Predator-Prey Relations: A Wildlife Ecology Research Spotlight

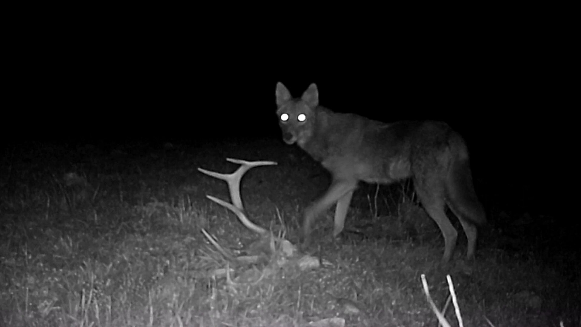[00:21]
Coyotes, red and gray foxes, bobcats, raccoons, opossums, things like that.
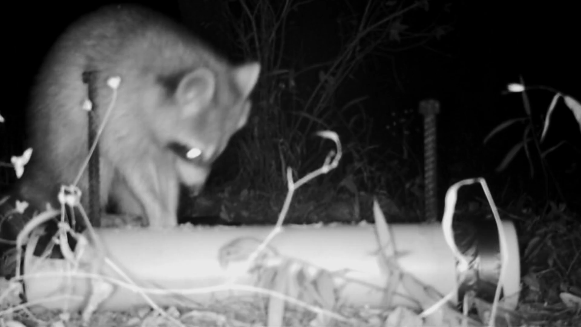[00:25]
When we built these, our interest was primarily in measuring direct impacts.